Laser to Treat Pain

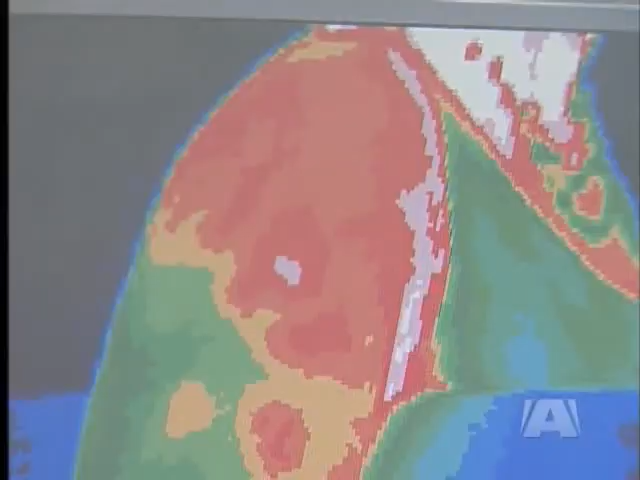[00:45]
The white and red areas are the most inflamed.
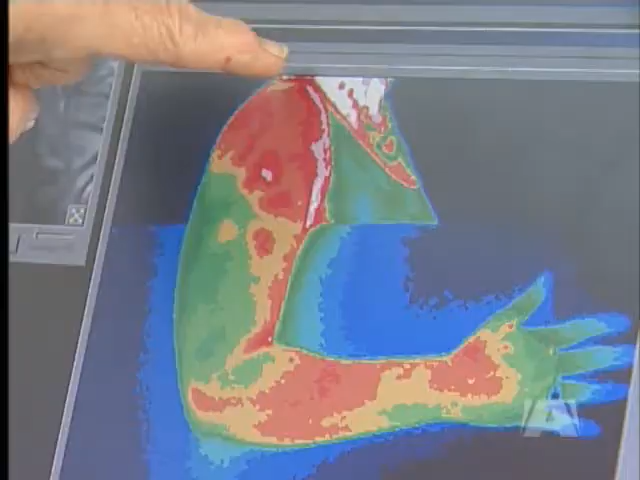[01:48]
The same heat-seeking thermography is used for a comprehensive breast health program.